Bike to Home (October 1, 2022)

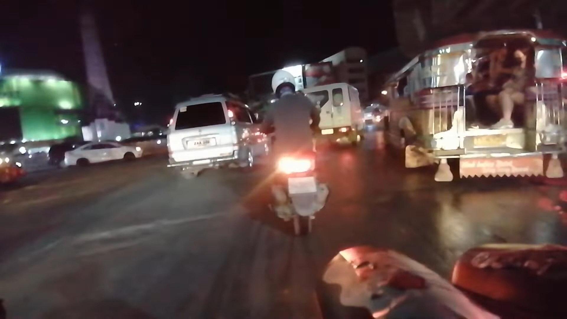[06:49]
Kakaliwa tayo dito mga boss, punta tayo ng daang MacArthur Highway.
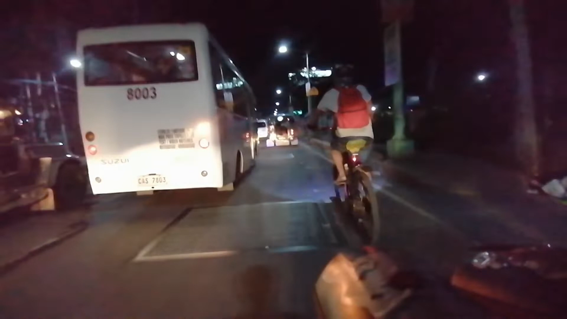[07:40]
Diretsuhin lang natin itong MacArthur Highway mga bossing.
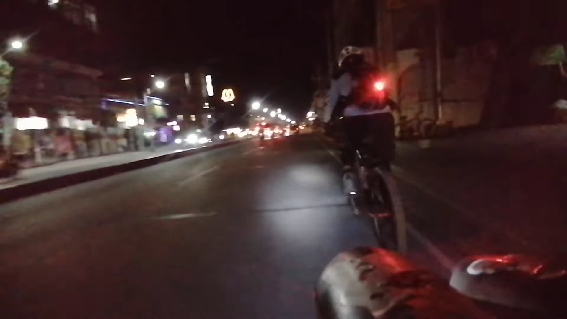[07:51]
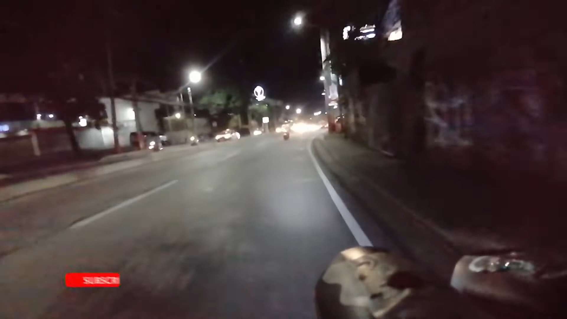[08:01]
Mas bago magpulyahan bridge mga bossing, lulusong tayo.
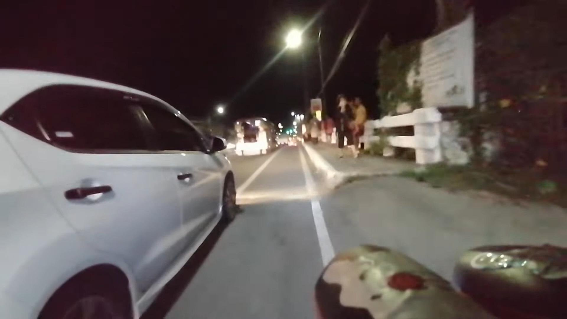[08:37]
Ayan, Julian Bridge na tayo mga bossing.
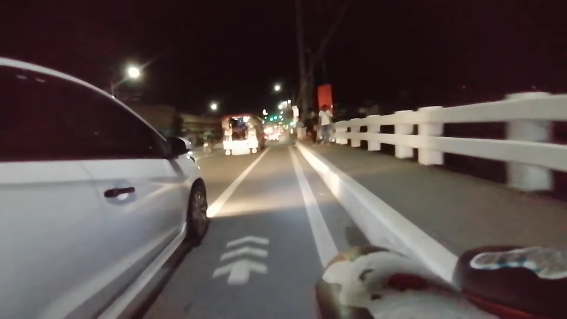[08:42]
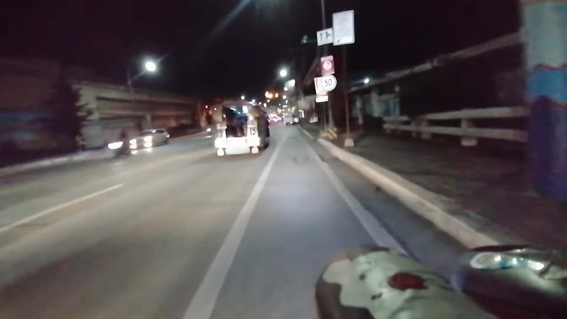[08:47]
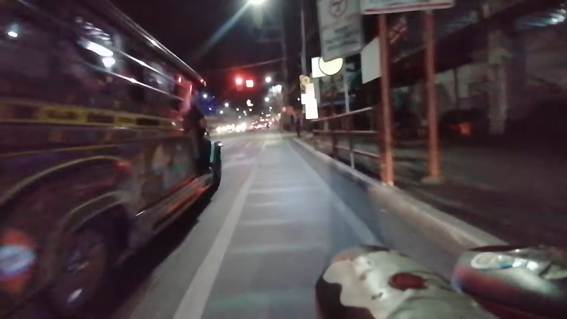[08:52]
Tuloy-tuloy lang tayo dito sa MacArthur mga bossing, hanggang sa
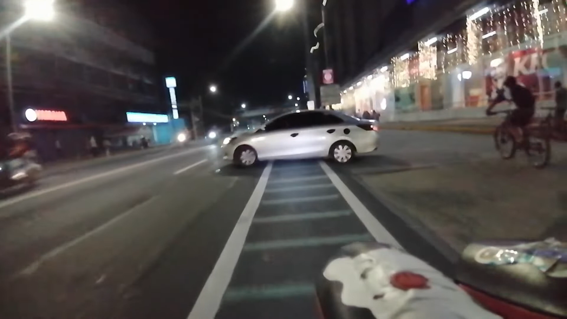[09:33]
Tuloy-tuloy lang tayo mga bossing. Tapos dadaanan natin ang Karuhatan.
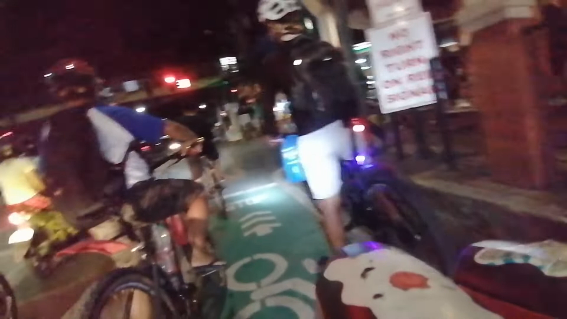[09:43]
Dito tayo sa Karuhatan mga bossing.
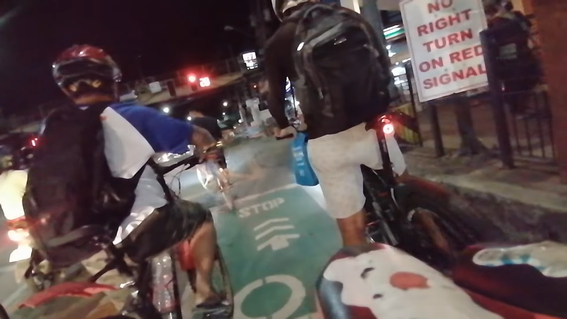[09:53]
Abot tayo ng pet sa Karuhatan mga busing, kaya hintayin natin mag-go. Go na mga busing. Redirect na tayo. Tapos kakanan tayo dito sa may pupuntang C5 Service Road Valenzuela. Redirect lang tayo mga busing.
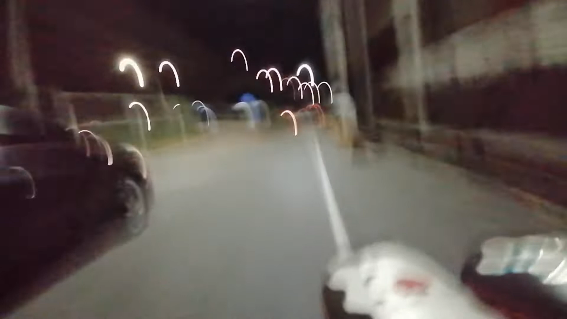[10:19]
Hanggang sa matumbok natin itong Marcelo Bridge. Pag-in natin
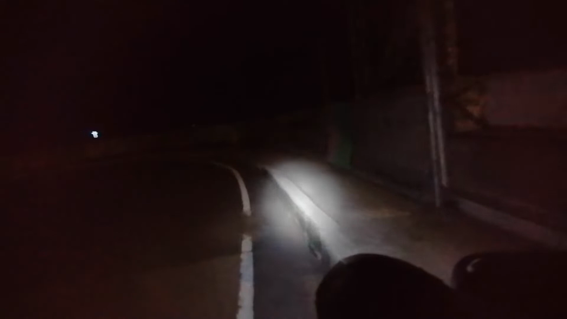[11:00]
Nakapagpahinga na tayo ng 5 minutes mga bossing. Tuloy na natin ulit pagka-jack. Tapos kakanan tayo dito.
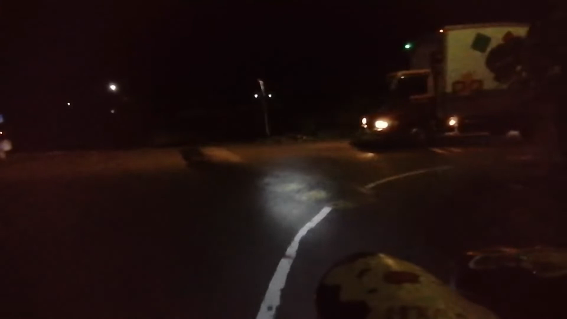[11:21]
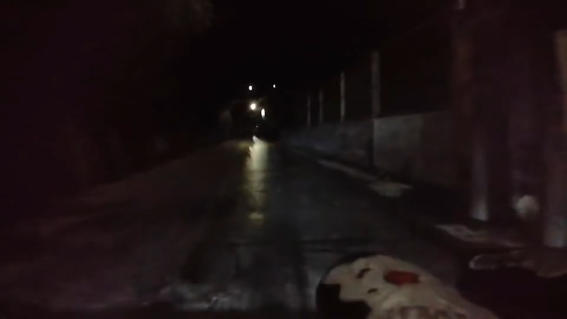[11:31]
Tuloy lang tayo mga bossing.
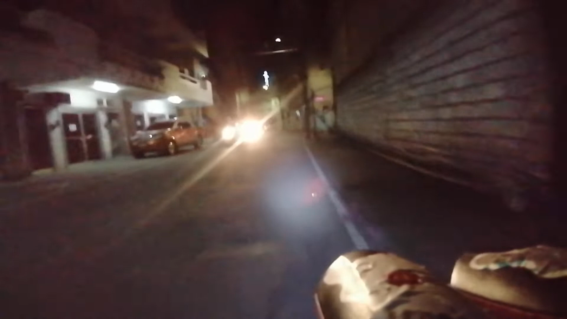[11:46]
Tapos kakaliwa tayo dito mga bossing.
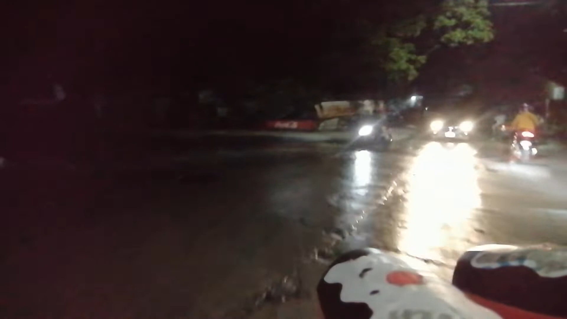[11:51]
Tingnan ng isang road.
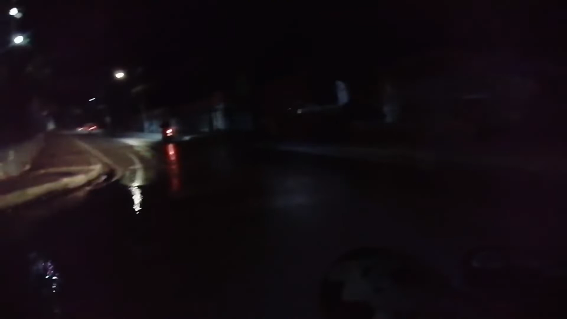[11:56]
Natin ito mga bossing.
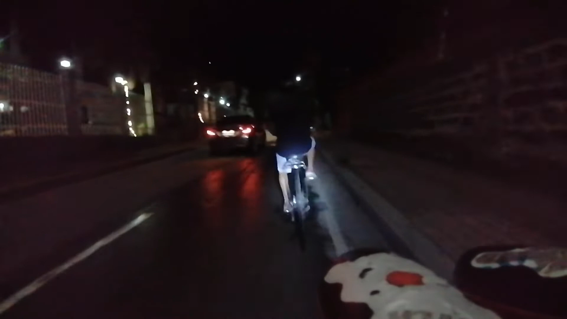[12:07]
Tapos kanan tayo dito, may Nathan Road.
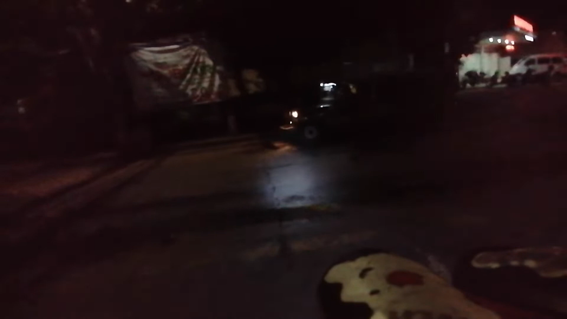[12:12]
Tapos ito papuntang Malintay Street, EGC.